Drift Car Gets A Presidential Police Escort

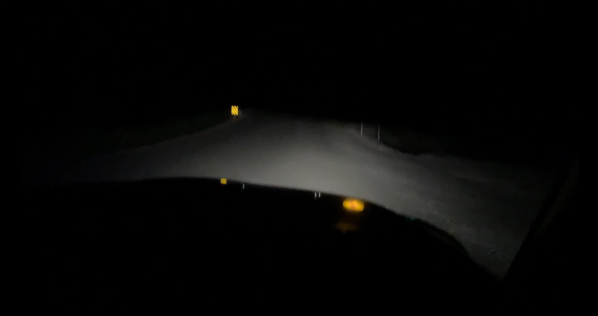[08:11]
So Dom's just lights just gave out on us. So right now we're using.